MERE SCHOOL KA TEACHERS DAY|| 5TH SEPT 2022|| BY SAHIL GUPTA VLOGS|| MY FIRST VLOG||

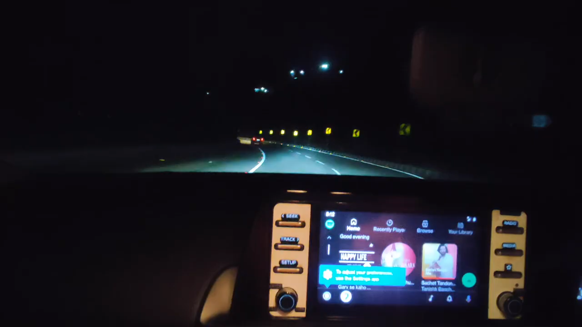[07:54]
ये हाईवे पे अब देखते हैं कहीं पे रुकेंगे, कुछ खाएंगे, फिर दोबारा वापस घर वापस चल जाएंगे।